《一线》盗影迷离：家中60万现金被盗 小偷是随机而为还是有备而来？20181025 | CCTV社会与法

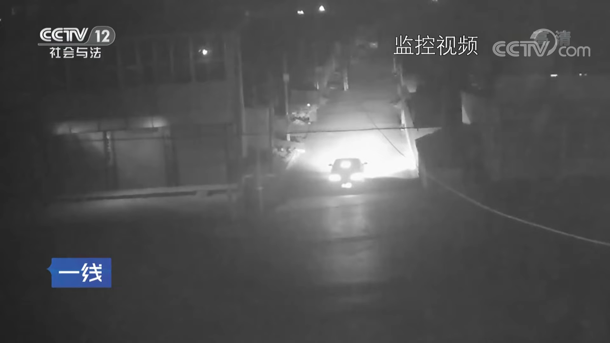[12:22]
不过就在这辆车进入到小区后门巷子不久，在小区的正门口就出现了一名可疑人员。